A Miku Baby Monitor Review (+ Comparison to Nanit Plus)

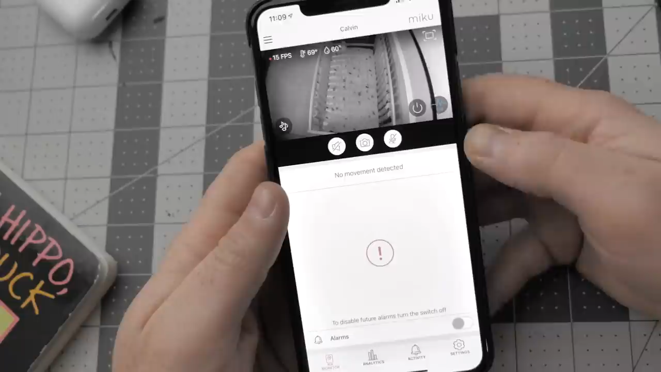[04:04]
So you can orient the feed to either portrait or landscape by tapping this icon here but
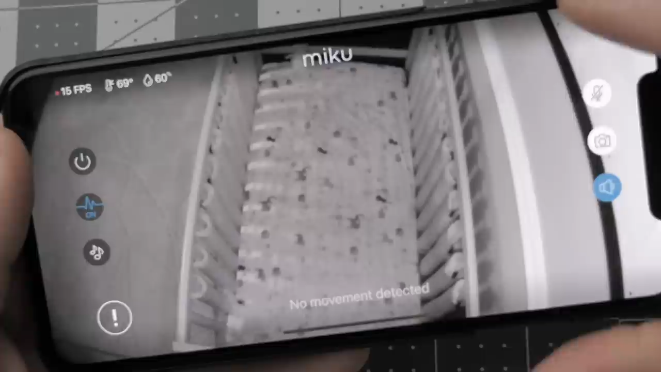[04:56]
So when you have the app open and because you can't pinch to zoom or swipe left and right to move the view
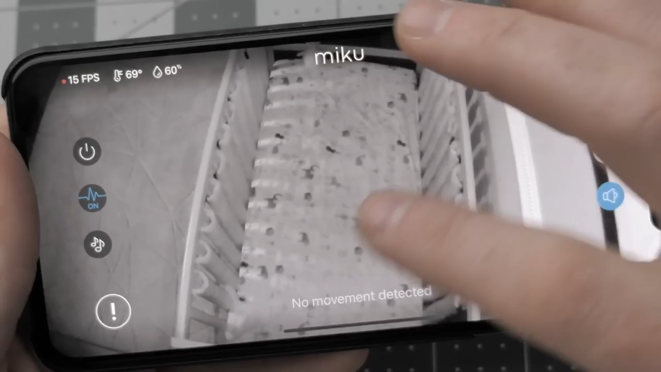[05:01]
over it would be great to be able to zoom in a little bit to the area within the app that I want to see as opposed to seeing everything in that field of view.
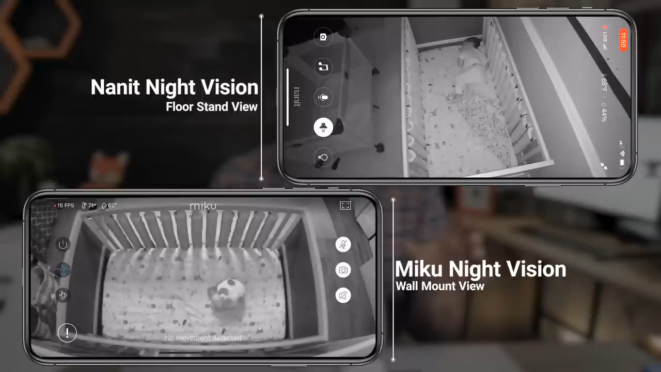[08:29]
The Nanit's night vision is much more clear and a lot more detailed than the Miku's night vision. So in the video category Nanit Plus.